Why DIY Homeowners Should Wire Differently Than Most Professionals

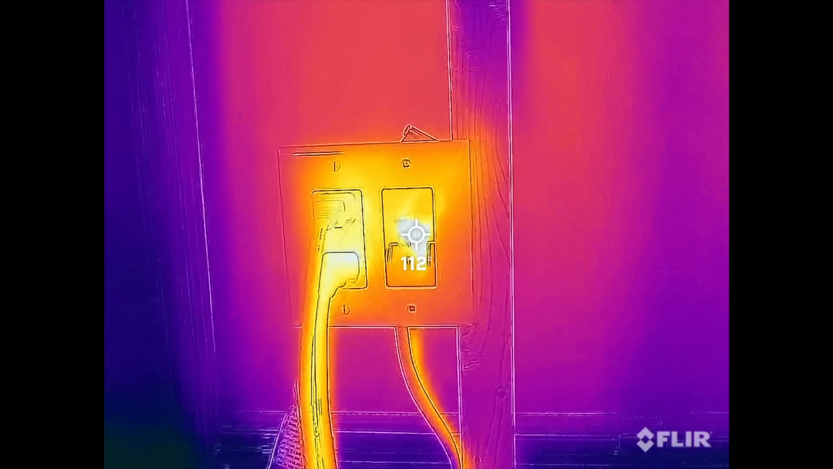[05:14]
And we really run some load through them to see if the Wago lever nuts can take it.